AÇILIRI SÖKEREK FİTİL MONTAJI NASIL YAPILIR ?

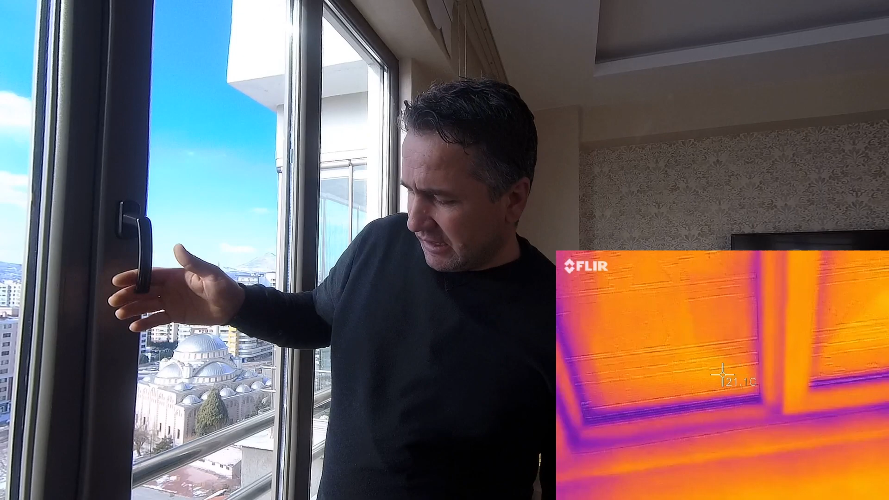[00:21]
Kendi evimiz çok şükür. Bakın şu şekilde kapanıyor, mapanıyor ama bakın. Şuralara yaklaş Erdemciğim.
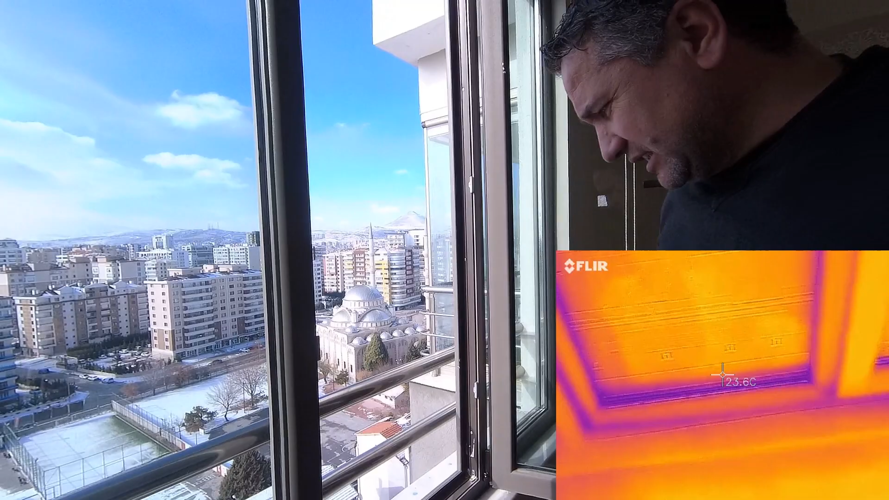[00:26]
On screen: spot 23.6°C
Bakın buralardan böyle yağmur yağmış, buralara toz birikmiş gördünüz mü?
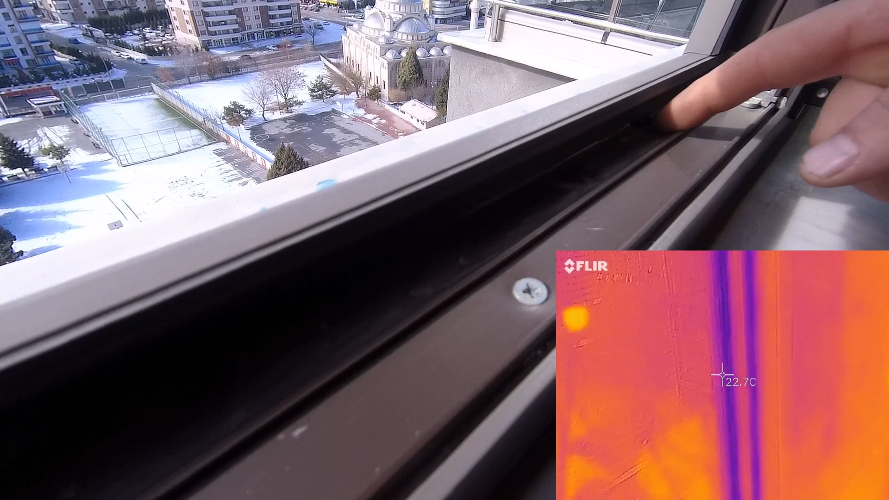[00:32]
On screen: spot 22.7°C
Yani bunun arkasına geçebilirsek şuradan para girdiğini göstereceğim.
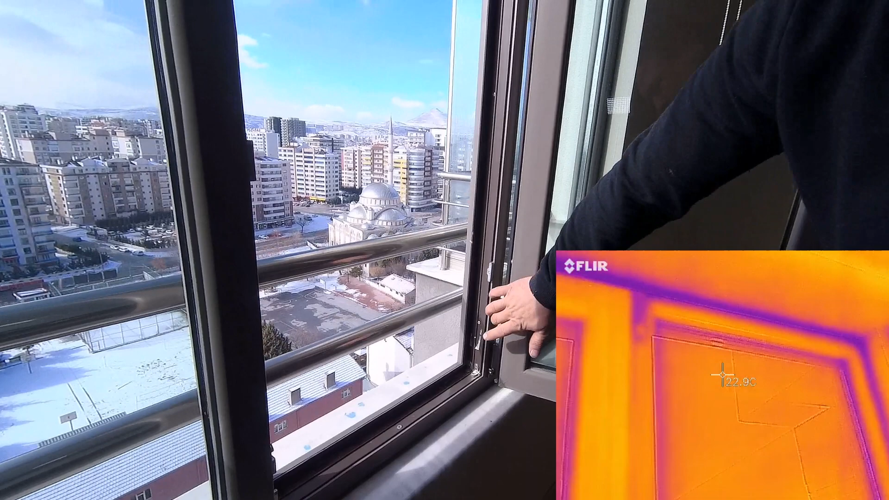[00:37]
Bakın buralarda fitil kendi kendine kısalmış. Yani bu termoplastik fitiller her konuda sabıkalı.
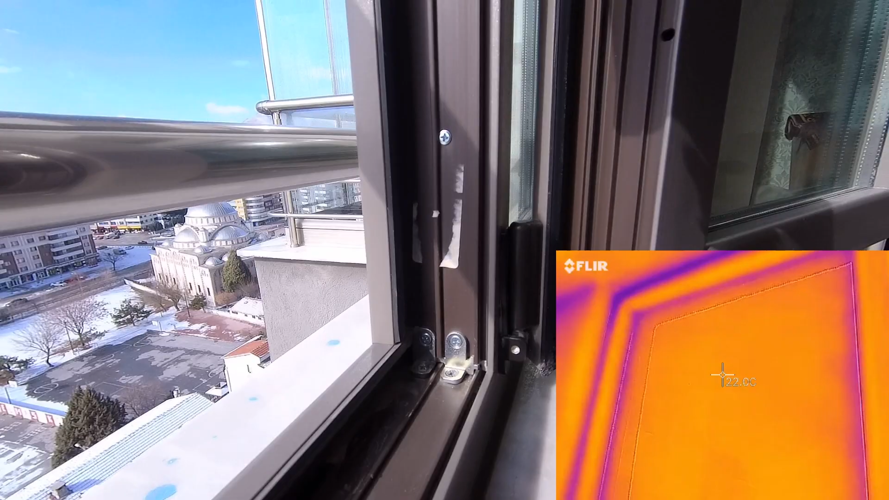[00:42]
Ben size şöyle bir göstereyim.
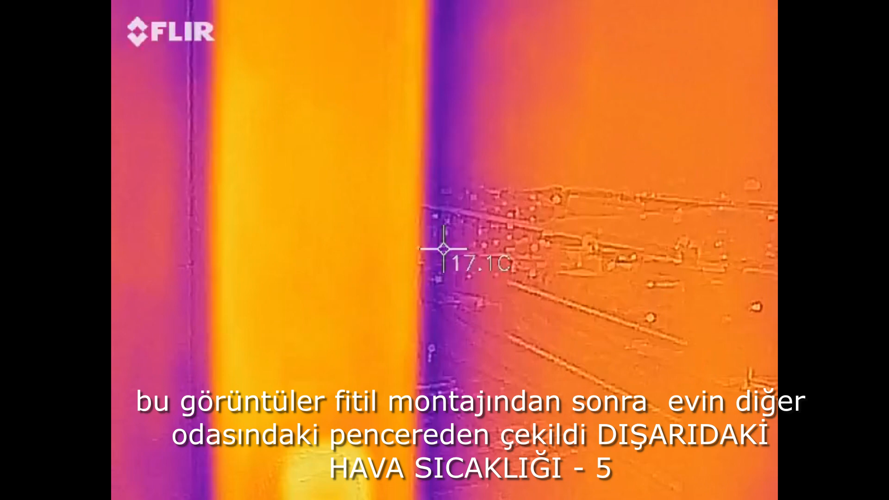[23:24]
On screen: spot 17.1°C
Şu anda fitili değişmemiş. Çocukların odası burası. Aynı pencere. Bakın tam şu parmağımla gösterdiğim yer. Bakın buradaki sıcaklığa bakın.
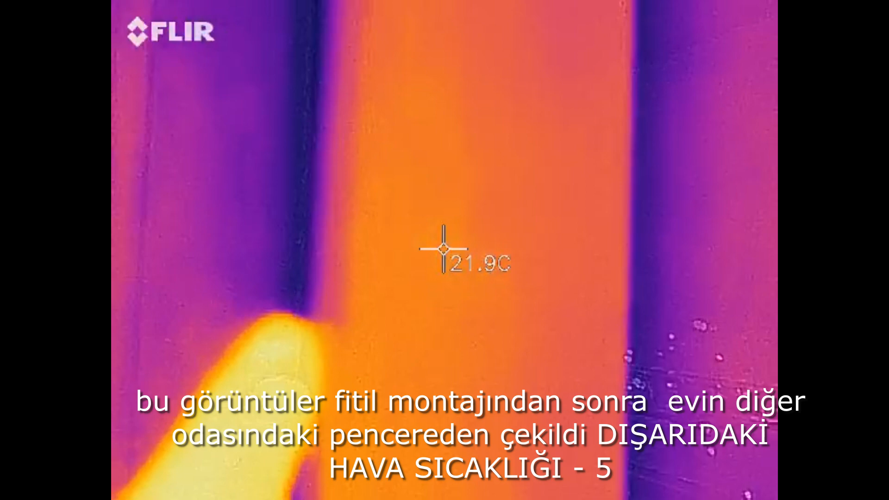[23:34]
On screen: spot 21.9°C
Dikkatli bakın lütfen. Burada içine para girmediği halde bakın.
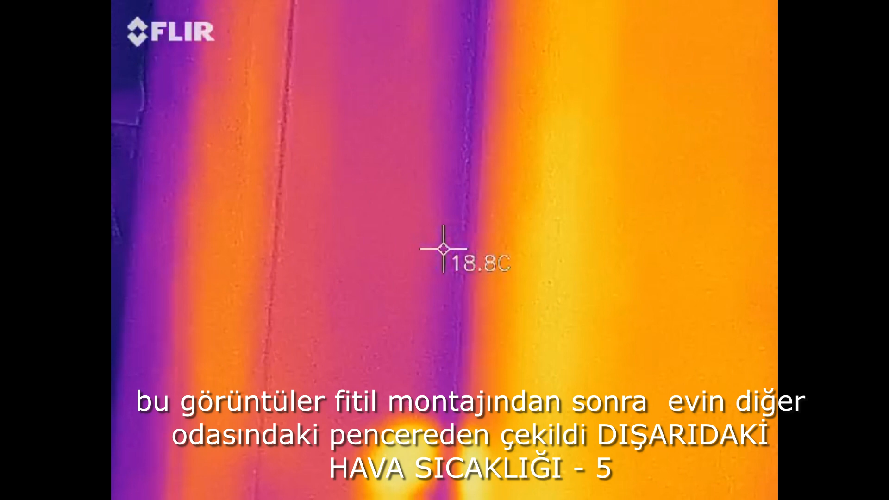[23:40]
On screen: spot 18.8°C
Tam şu odaklaşayım. 18.3 derece geliyor. Bakın.
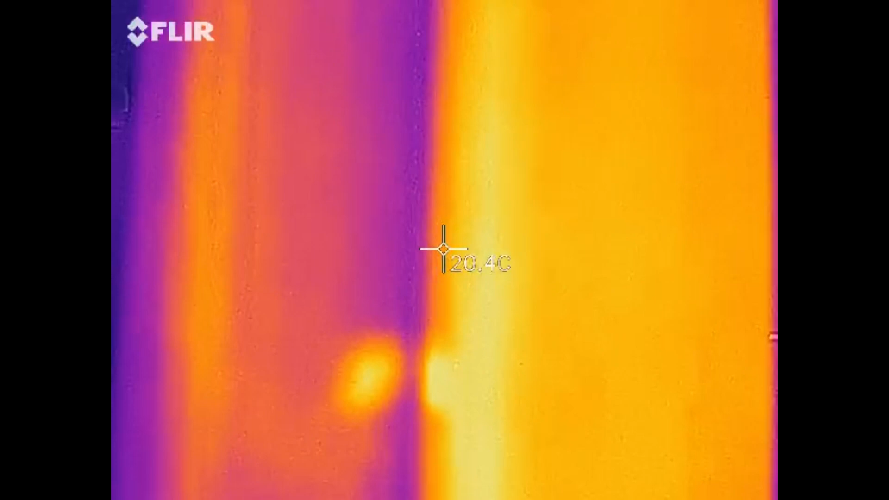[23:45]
On screen: spot 20.4°C
Diğer fitili değiştirdim pencereye gidiyoruz şimdi. Bu da az önce fitili değişen pencere.
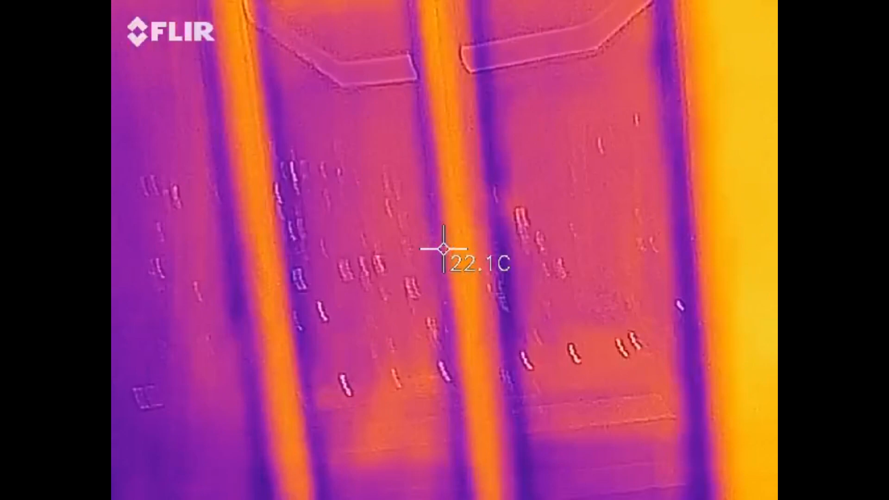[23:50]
On screen: spot 22.1°C
Yani şöyle kaçak yok zaten. Gördüğünüz gibi hiçbir mavilik falan siyahlık yok.
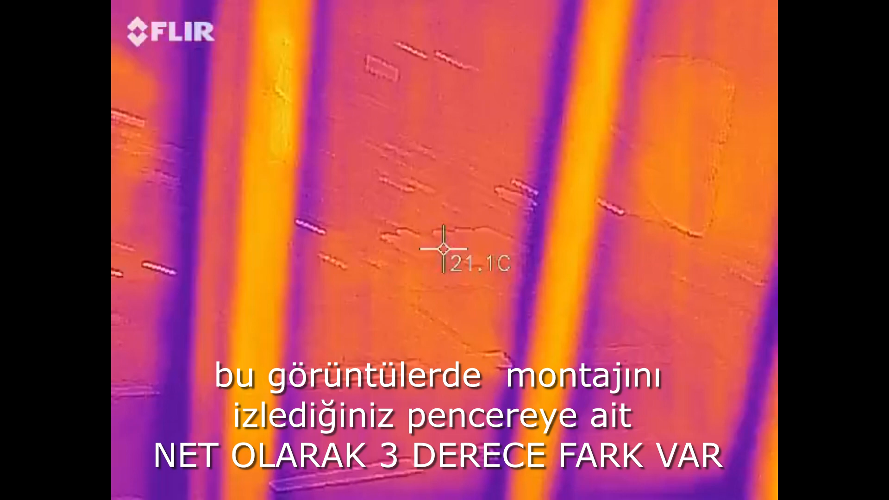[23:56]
On screen: spot 21.1°C
Yiğitciğim soğuk geliyor mu? Gelmiyor mu?
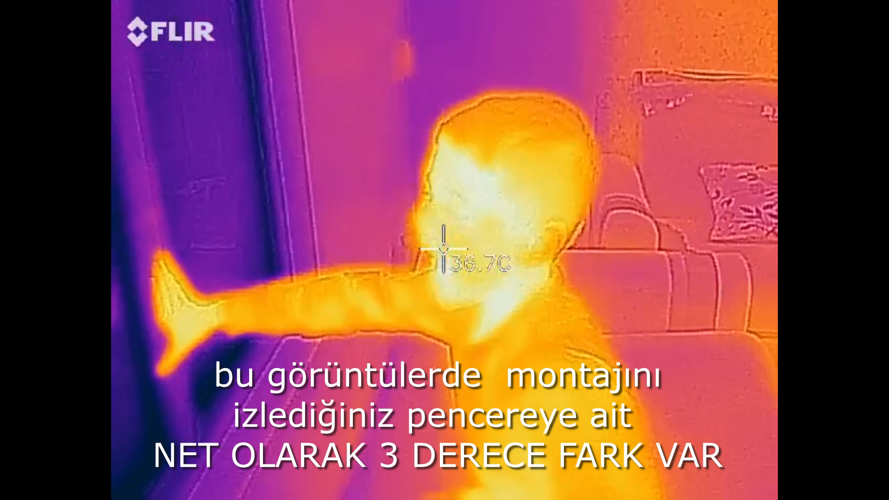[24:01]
On screen: spot 36.7°C
Az mı geliyor? Bakın. Şimdi burayı göstereyim.
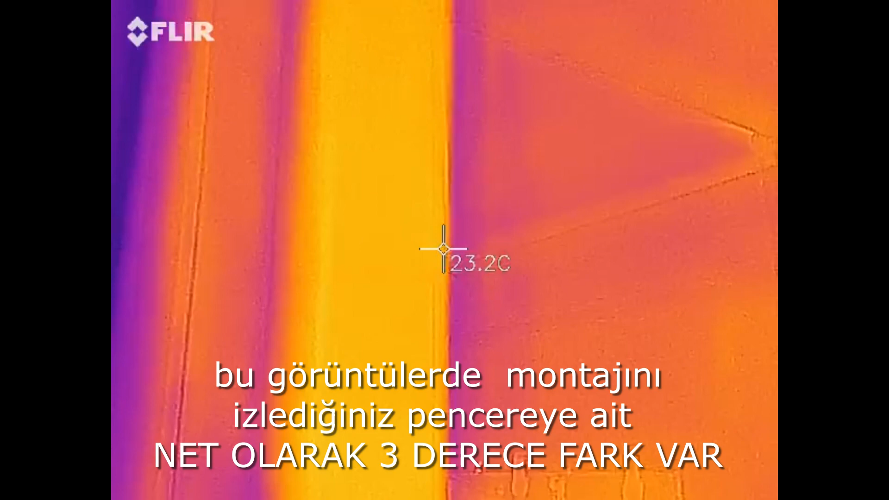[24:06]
On screen: spot 23.2°C
Gene parmağımın olduğu yerde fitil değişimi yaptık. Bakın aynı anda çekiyorum.
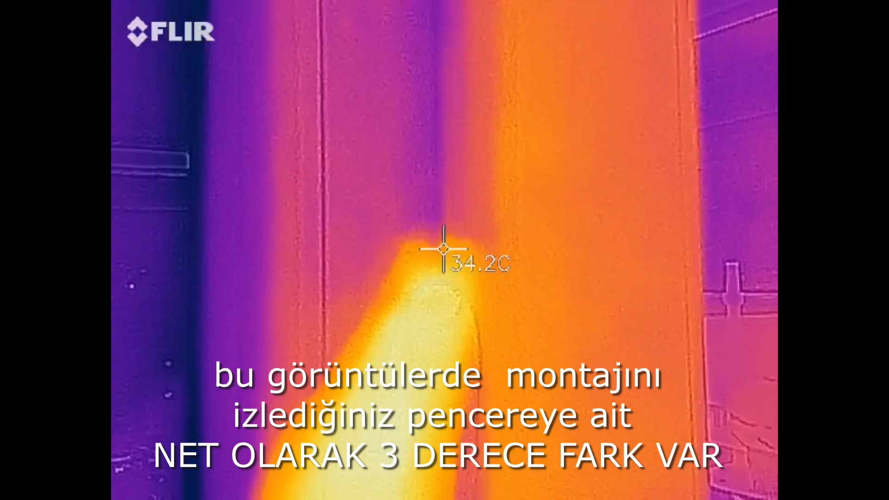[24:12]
On screen: spot 34.2°C
Parmağımın izi var. Bakın burada 21.1 derece.
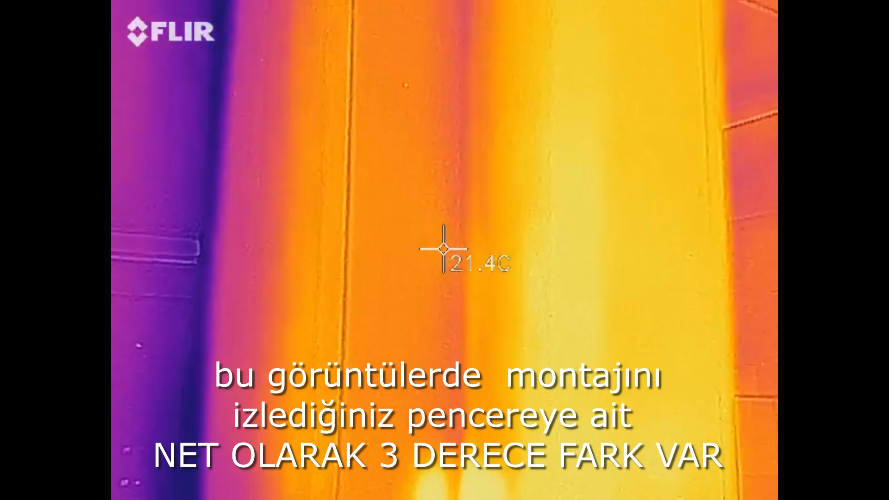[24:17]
On screen: spot 21.4°C
Yani bu fitiller iletkenlik noktasında da son derece başarılıdır.